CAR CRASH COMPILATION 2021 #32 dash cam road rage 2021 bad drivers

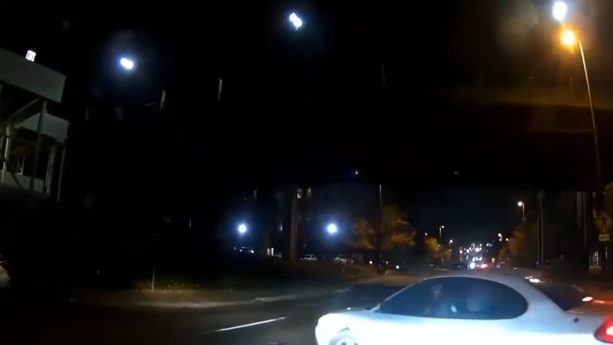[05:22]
Hey, come on, mate. What are you doing? You can stop in the middle of the road. For what reason? Why'd you call the road already? Come on, mate. Nice call, by the way.